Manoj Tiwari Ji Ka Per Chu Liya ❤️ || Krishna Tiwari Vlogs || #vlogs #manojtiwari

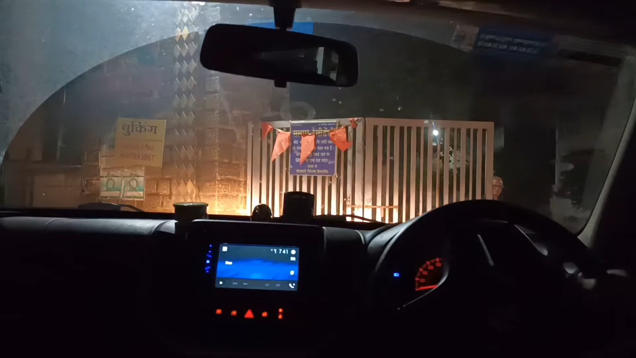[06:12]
तो गाइस अभी हम लोग अपने सोसाइटी में आ चुके हैं,
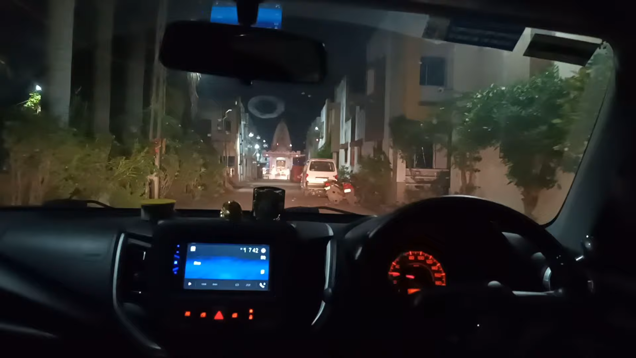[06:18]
अभी मैं घर पे आ चुका हूँ और अभी रात के 3 बज गए आते आते घर पे, तो अभी मैं जा रहा हूँ सोने।